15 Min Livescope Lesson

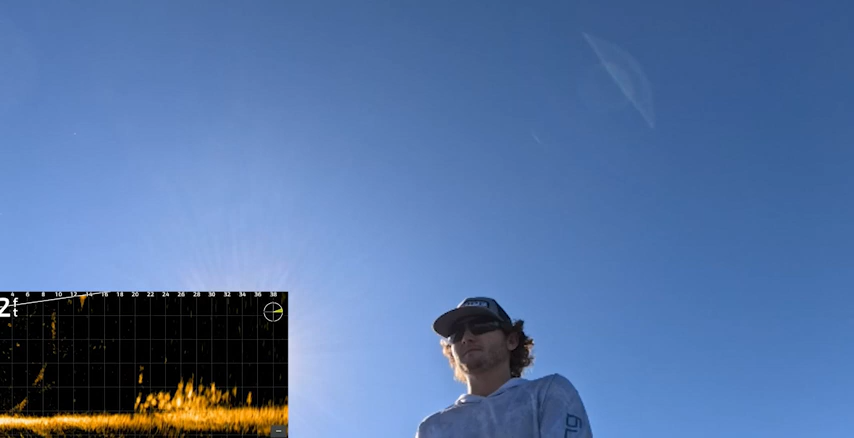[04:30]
Number four. Four. Four. Four. Four. Four. You can see these fish coming up, sometimes you know,